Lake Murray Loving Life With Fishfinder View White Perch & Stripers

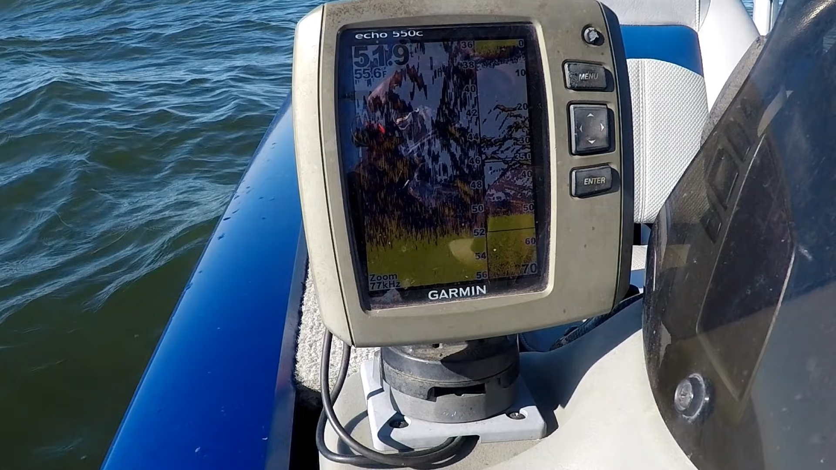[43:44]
Got to straighten that up. All right, let's get one down there. Look at the fish on that fish finder. It is hundreds and thousands of perch down there. I can guarantee you on that. Most of them perch. Them your oranges and yellows on the bottom there, and oranges, them pretty good fish. We get it down there, we ought to get a bite. Look at how thick they are. We ought to get a bite as soon as we start moving it. They ain't wanting it straight up, though. I can tell you that. All right, let's see what we can do.